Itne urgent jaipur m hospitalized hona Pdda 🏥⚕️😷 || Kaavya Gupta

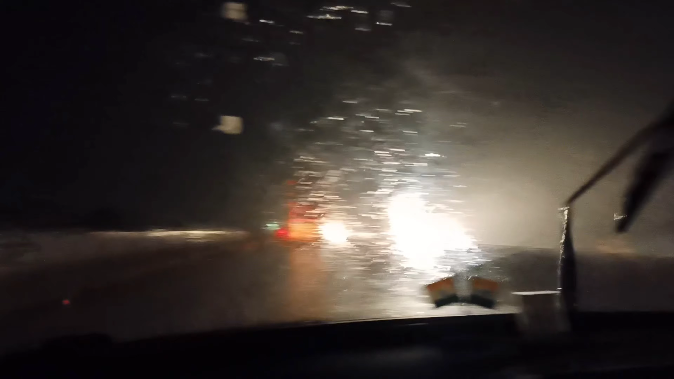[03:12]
गाइस, अब हम भरतपुर के बाद अब नेशनल हाईवे पर चढ़ गए हैं, अब थोड़ा दिन भी निकलने लगा है, बारिश बिल्कुल कम ही नहीं हो रही है।